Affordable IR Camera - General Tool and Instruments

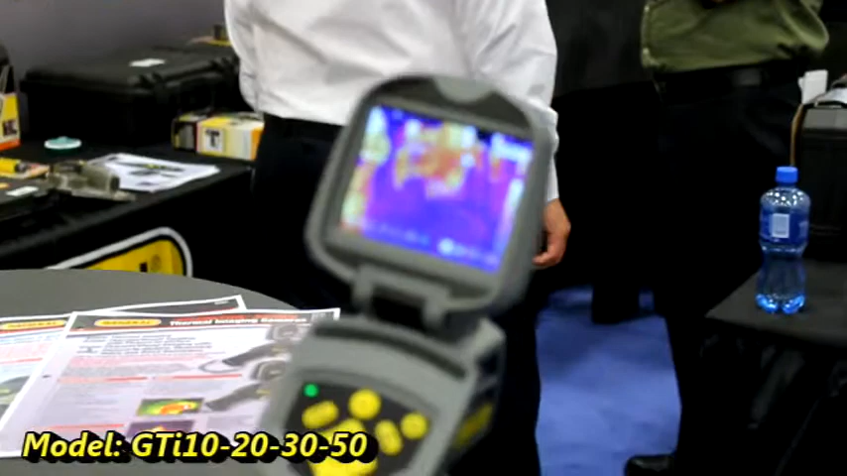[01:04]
So what this device will do is you can use it to check the different level of heat over a surface. It's focusable. In order to get the most accurate reading you need to focus the lens
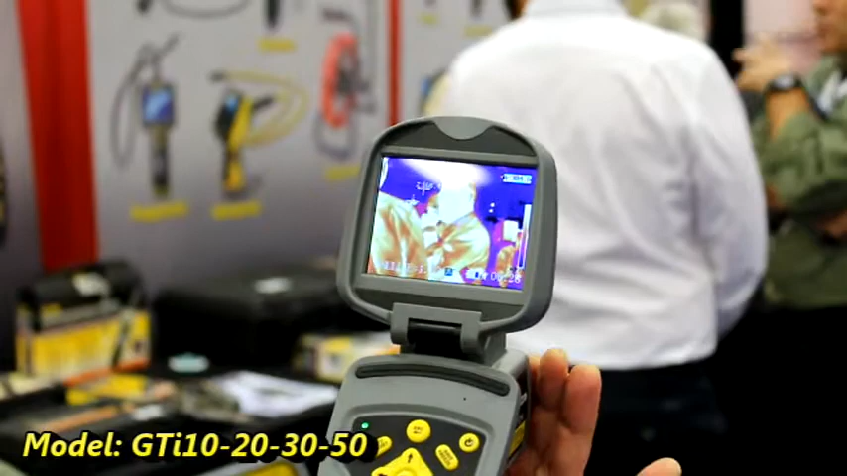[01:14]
and then you can see and if I looking at the screen you'll see that the images where it's a hotter section, for example this gentleman's face, is a whiter color and the shirt is a darker color. And so the spectrum of heat emission is what you're reading from here. The other couple of neat applications that this device has is that you can pre-select certain spots on the screen that you want to measure.
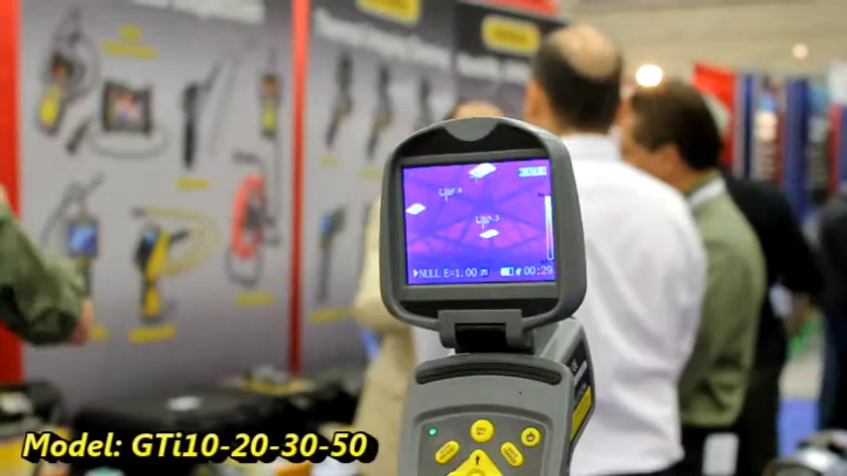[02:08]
So if you're looking at a wall and you want to find out where the hottest spot in the wall is, this indicator there will show what it is.